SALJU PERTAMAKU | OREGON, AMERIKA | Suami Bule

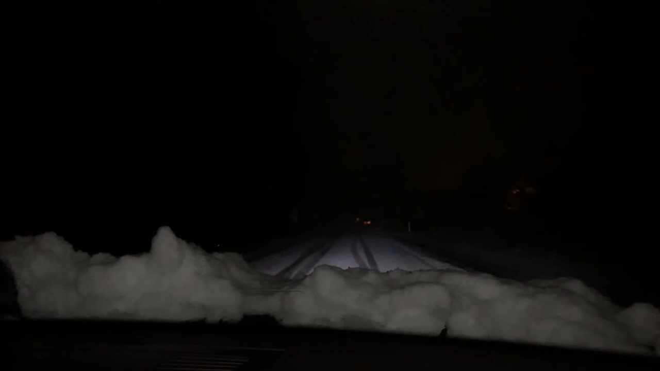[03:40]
Nah jadi Kalau malam Kayak gini nih Driving-nya Keliatan ya Ada snow-nya Nempel-nempel Ke kaca gitu Yang baru Turun Ini rasanya Agak ngeri sih guys Cuman Seru Tuh Dan masih ada snow Doang Di depan sini Di mobil kita